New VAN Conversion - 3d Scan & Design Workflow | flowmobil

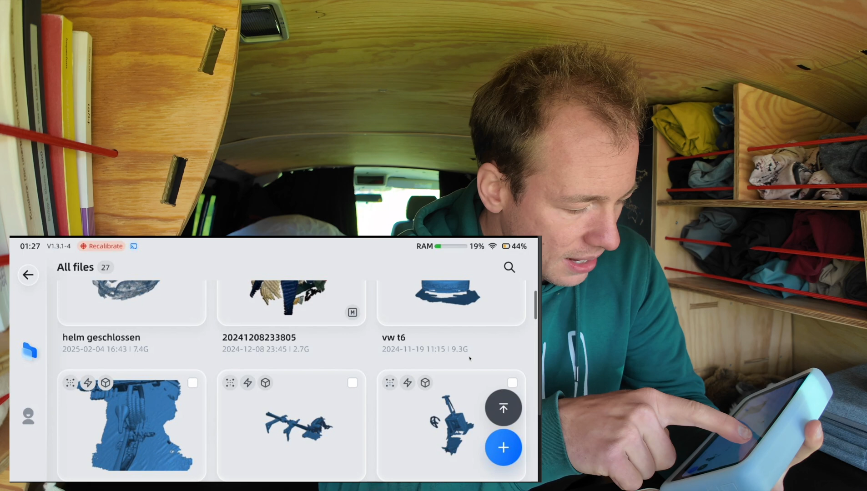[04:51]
the bike is still a more complex
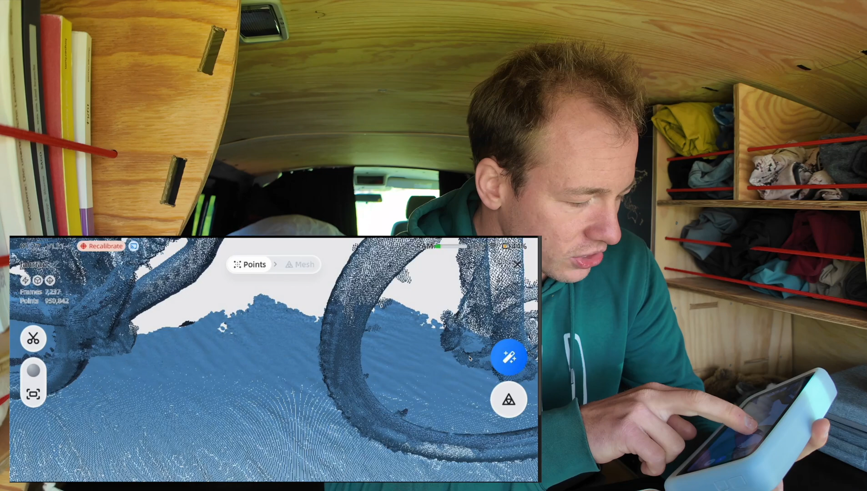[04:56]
shape and you can see it was well it stood next to my table saw
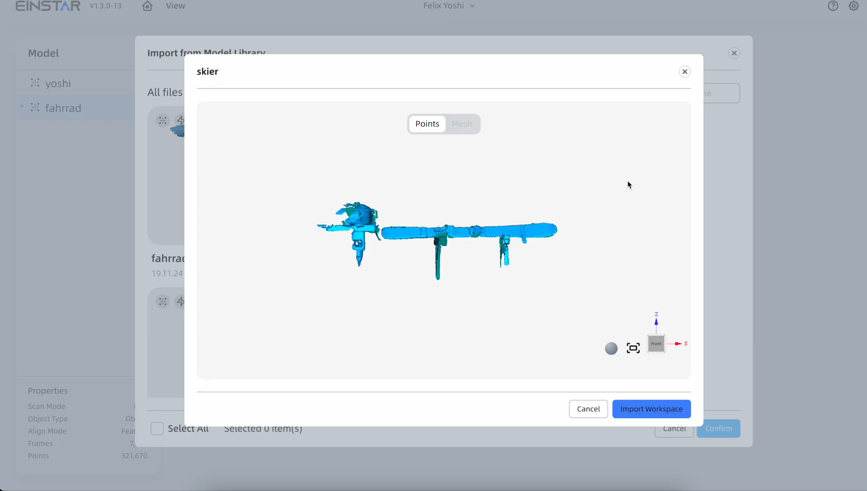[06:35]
i already imported these from the scanner so i'm importing this to the workspace
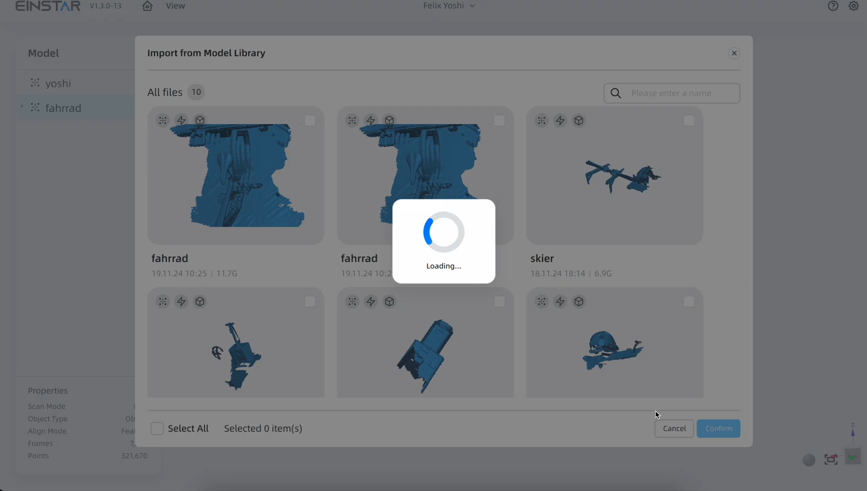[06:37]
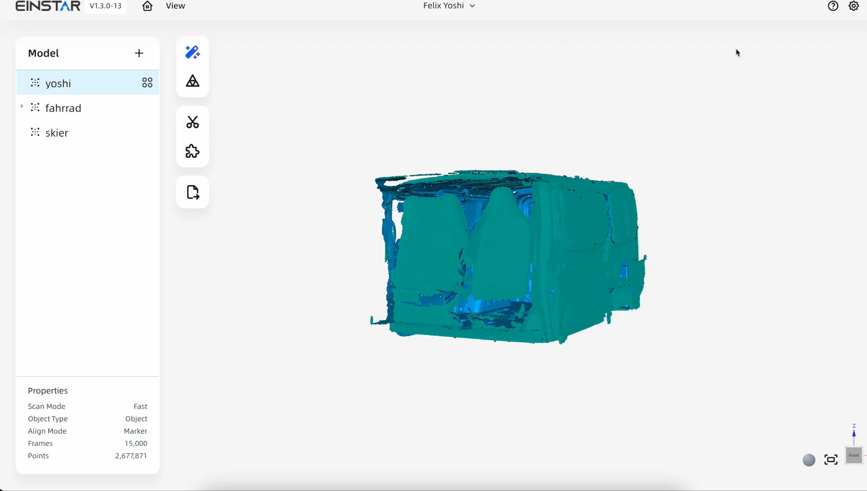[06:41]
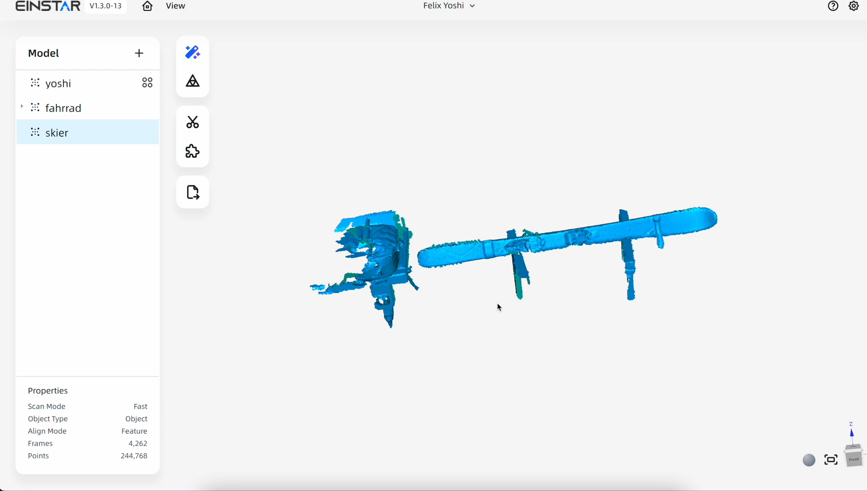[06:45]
and now i can delete everything that i don't need so same process but with the mouse
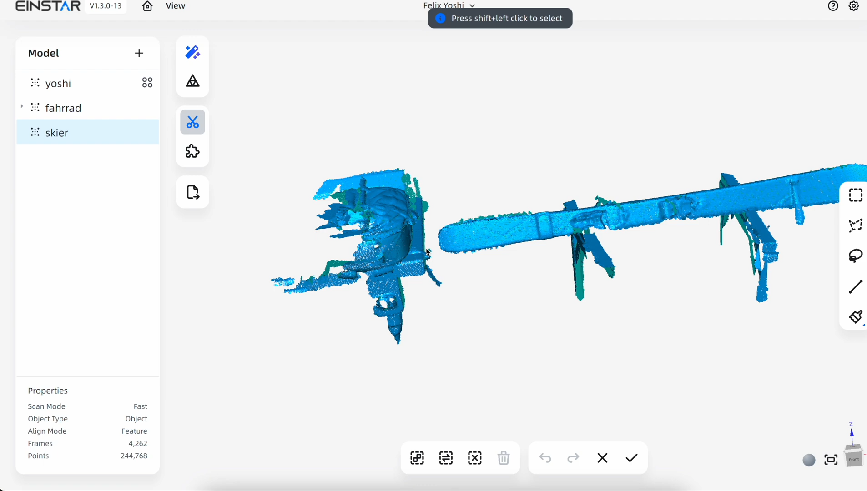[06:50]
it's a little easier to do the this very precise and here are
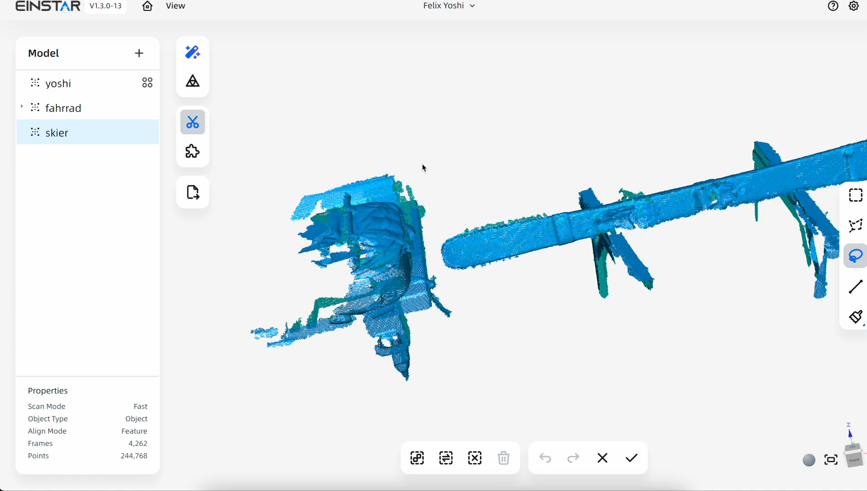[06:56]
actually more tools as well yeah i need to hold shift to mark the stuff so delete that
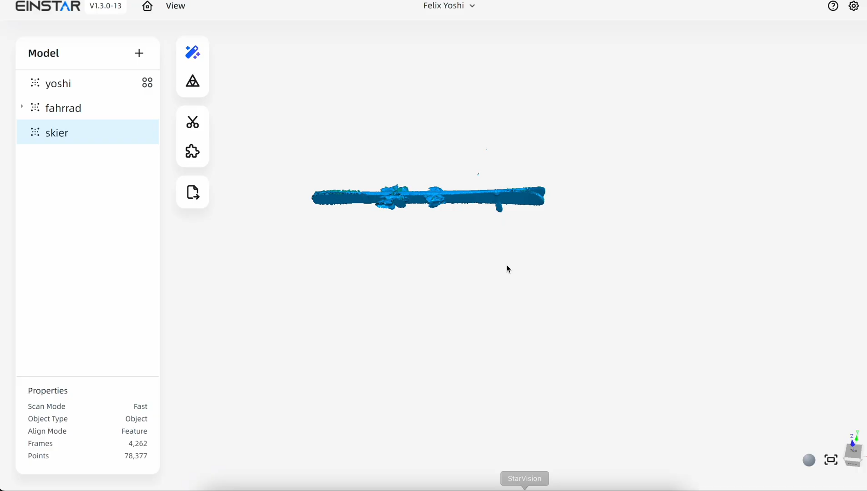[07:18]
and it's done first creating a mesh i guess
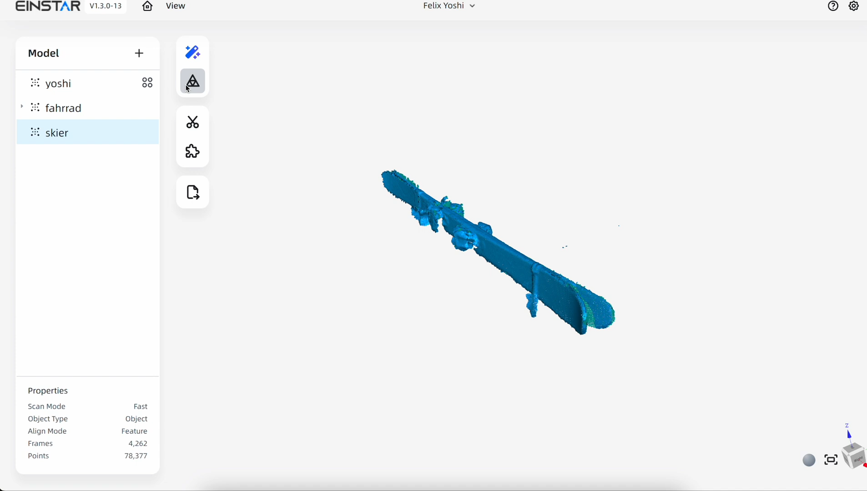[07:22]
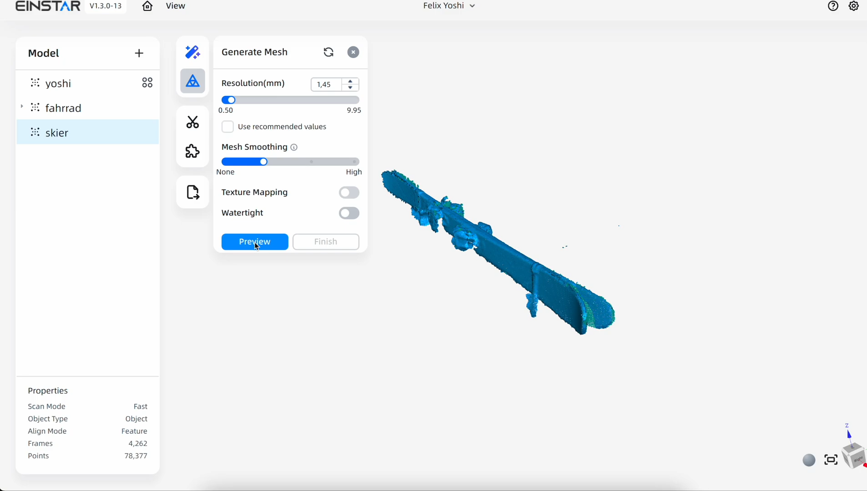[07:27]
texture mapping we don't need this we don't need water tightness just take a look what happens
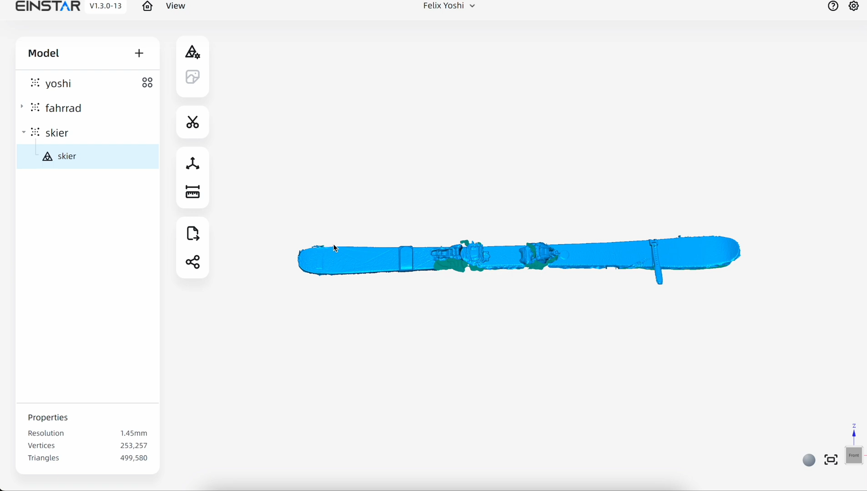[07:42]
finish nice okay so well here's the scan of his van
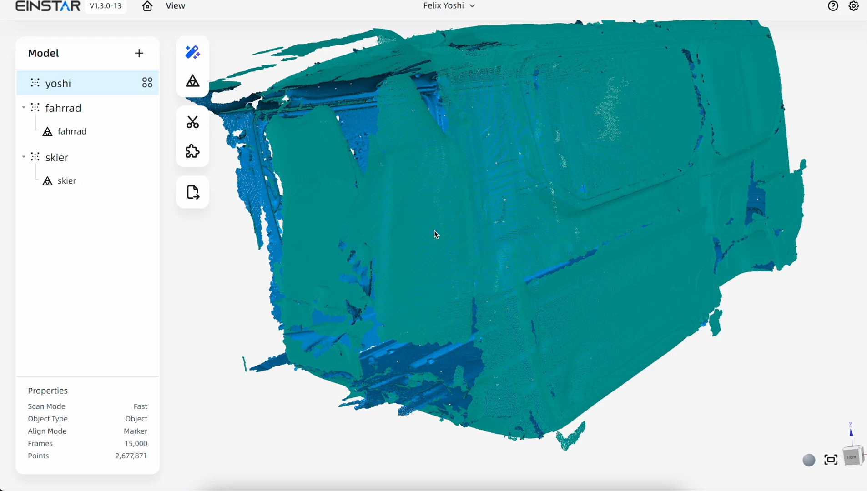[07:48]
and then from the outside with only the
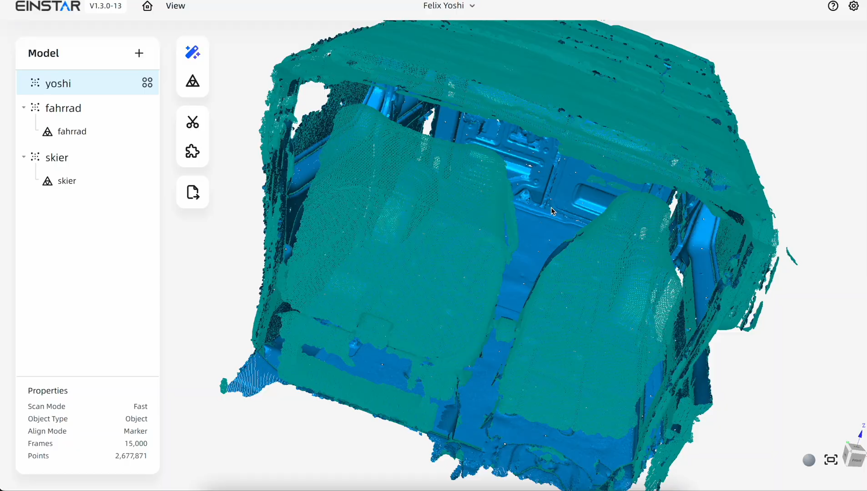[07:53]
point cloud you can still see all the markers we put in there
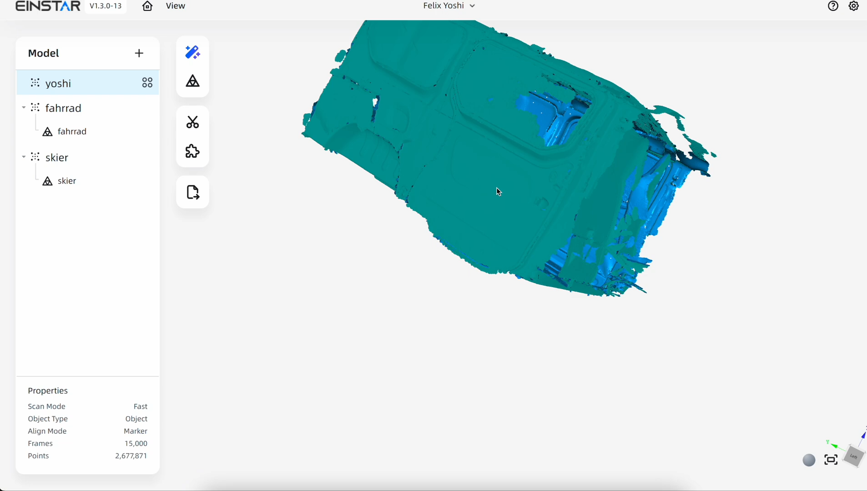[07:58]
so i need to process this as well to create a mesh that i then can export i will do the less to two millimeters smoothing is good
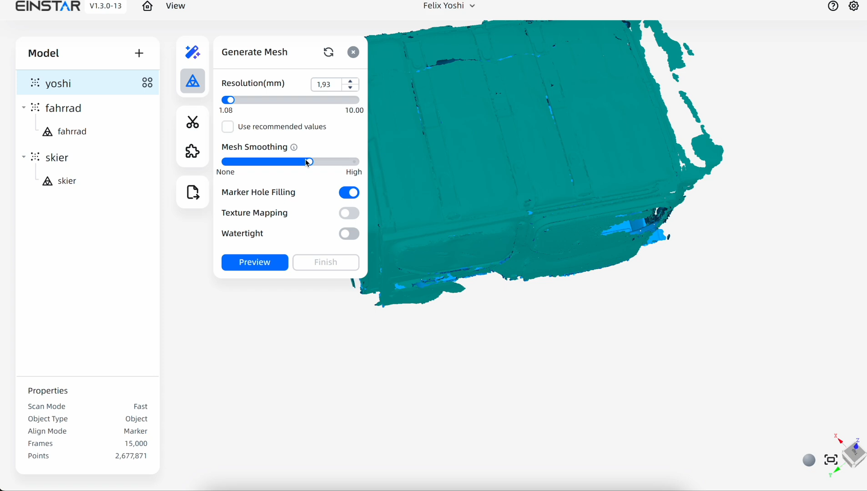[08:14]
marker hole hole filling is also good let's take a look
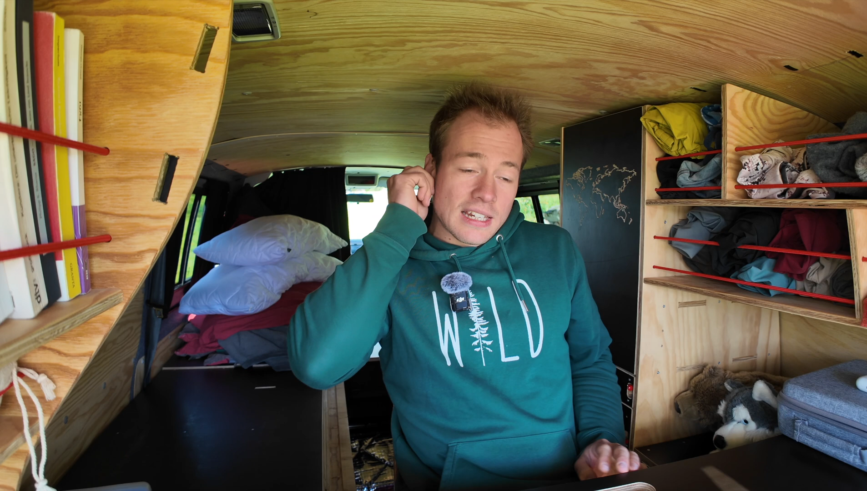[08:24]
well this one takes a little longer as this is quite a big scan but
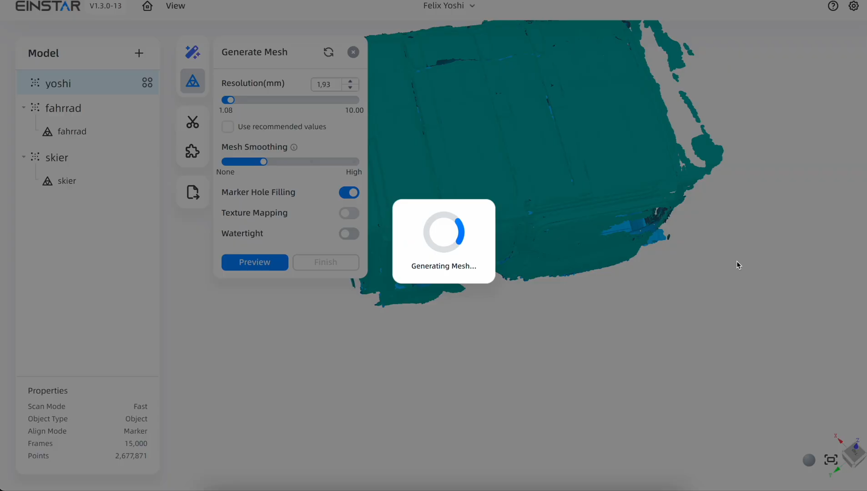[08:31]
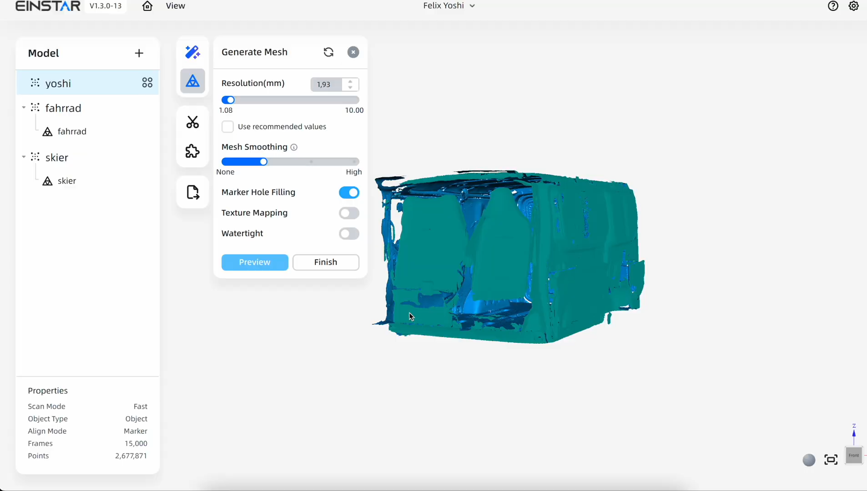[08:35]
well the process is finished and this is
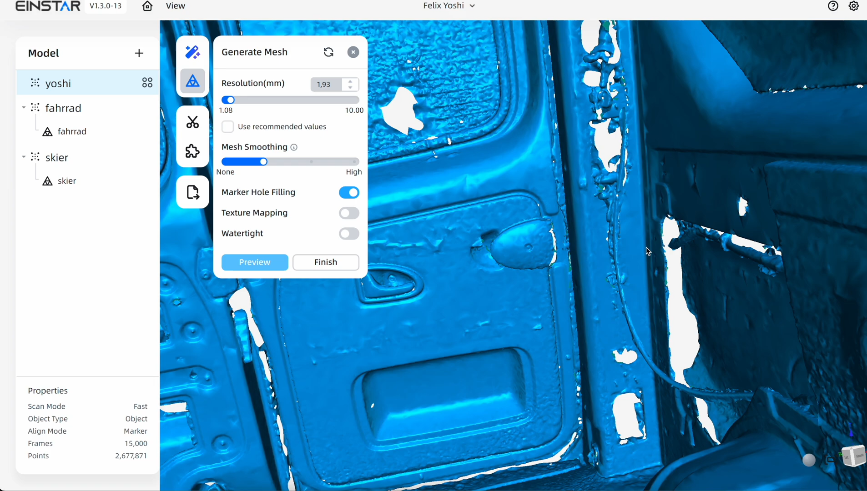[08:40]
good enough to properly work with it okay so